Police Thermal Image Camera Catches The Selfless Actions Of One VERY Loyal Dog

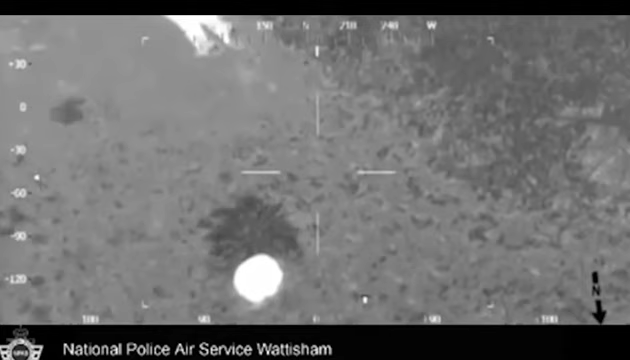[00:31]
DLM, PAS 144, RZ. PAS 144, guys. I believe we've got a male lying down. There's a heat source nearby, which might be a dog curled up if you're ready to ride.
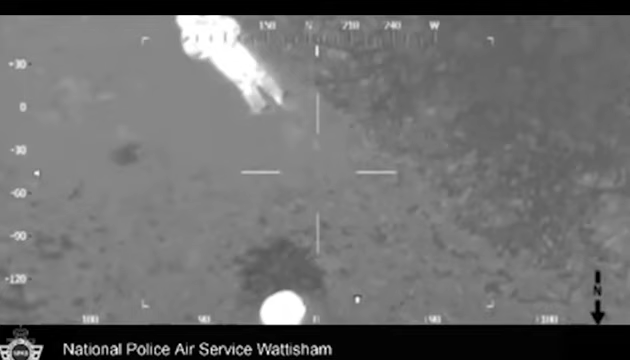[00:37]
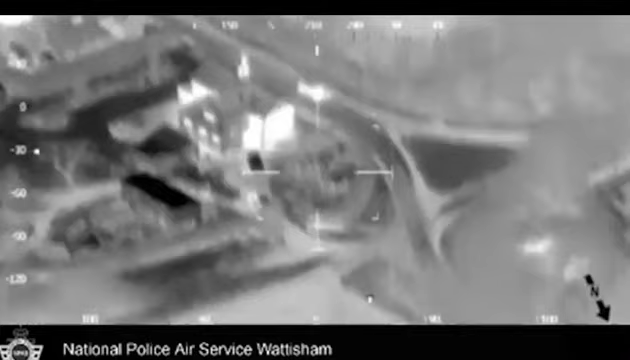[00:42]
Right hand bend and you'll see a stop, stop there on your right hand side now. There's a field. If you go in there, I'll talk you in from there.
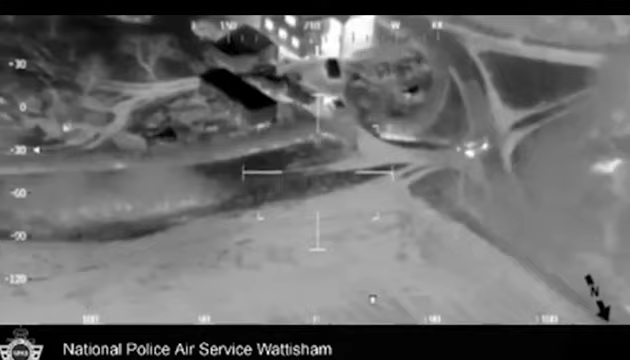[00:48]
Slightly to your left, slightly to your left. He's about 20 metres in front of you.
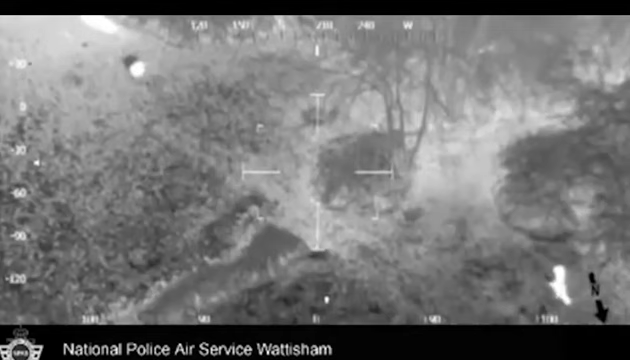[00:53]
Yeah, the dog's just got up and moved.
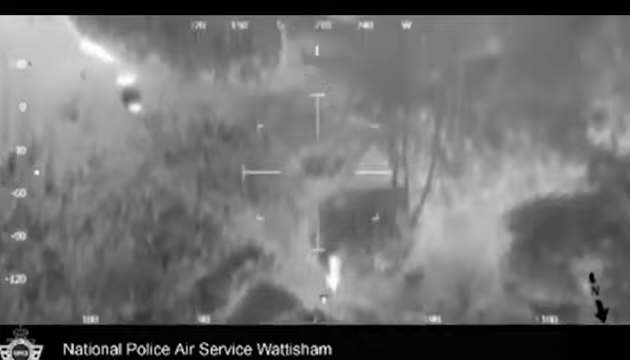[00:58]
The dog is just this side of the male.
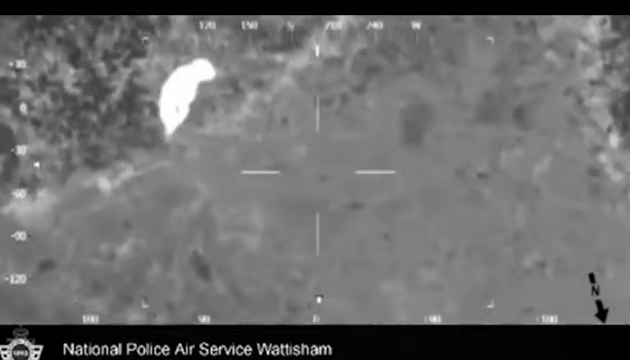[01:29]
I've got eyes on you. You've got to be there in a second. Are you ready closer?